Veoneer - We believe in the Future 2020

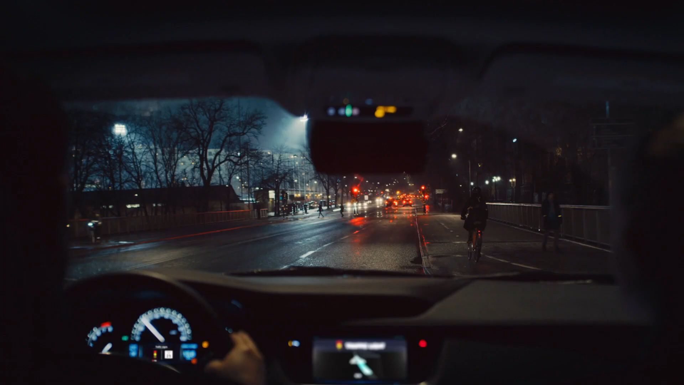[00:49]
Traffic lights ahead. Adjusting speed. Understanding how trust improves the quality of life.